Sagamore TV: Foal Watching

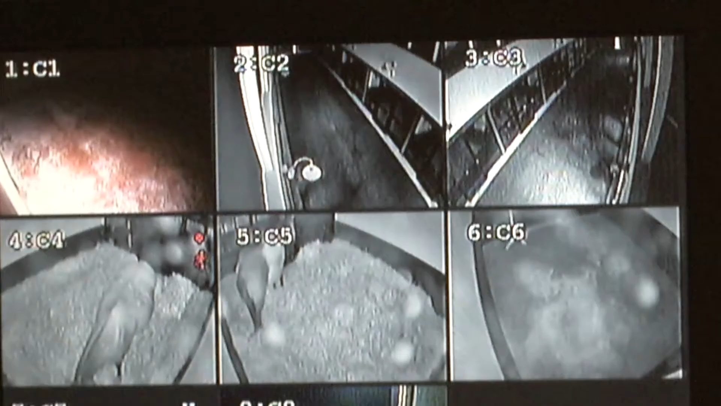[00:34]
On this particular night, she has a close eye on two mares who are a week overdue. They're ready. You know, when the foals are ready, it'll happen.